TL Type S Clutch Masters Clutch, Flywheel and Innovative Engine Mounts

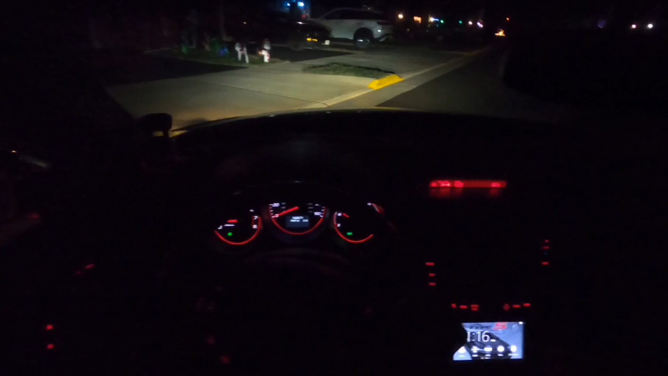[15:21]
oh my gosh this thing feels like a race car so first impression with the
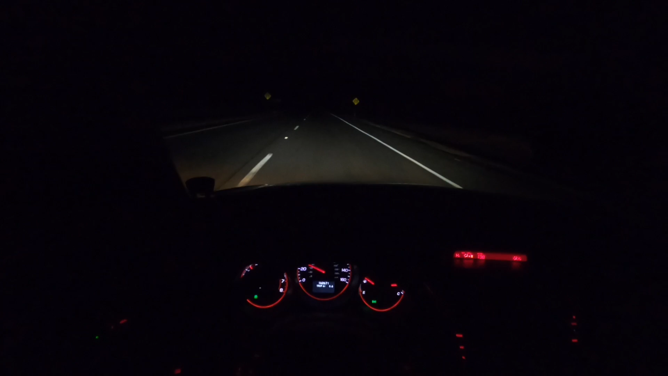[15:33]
what's this called clutch master clutch and flywheel the f 250 fx fx 250 the clutch feels pretty light man it's not heavy at all car shifting into gear pretty fine uh the clutch engagement uh it's very early like it's very close to the floor I might have to adjust the clutch pedal I have to drive this thing for 500 miles and I can't do I literally cannot do any
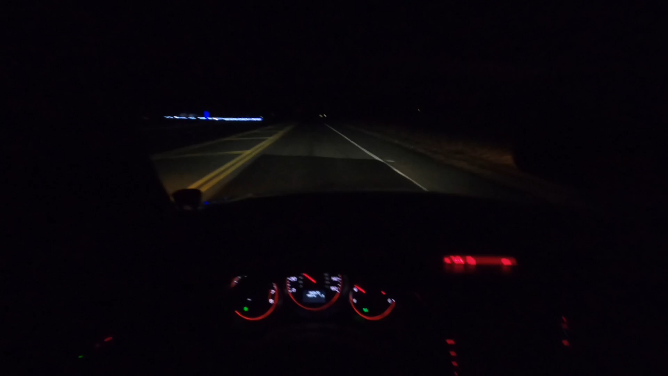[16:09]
pulls with this thing I just have to drive it normally but so far so good it feels pretty good car ride's great man like no check engine light uh the car is not even like drifting anymore to the left or to the right the sway bar link was completely loose on this side it had a missing nut on it engine mount feels pretty rough man feels like a broken engine mount